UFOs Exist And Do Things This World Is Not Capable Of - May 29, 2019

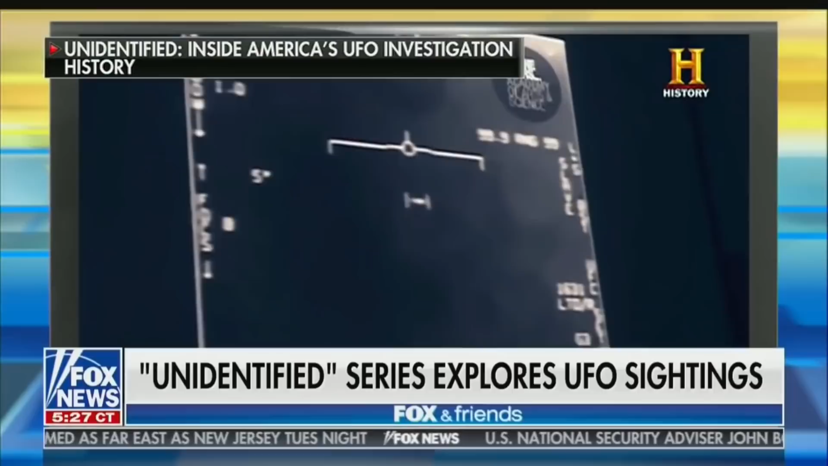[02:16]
The object then appears to accelerate rapidly, disappearing off screen.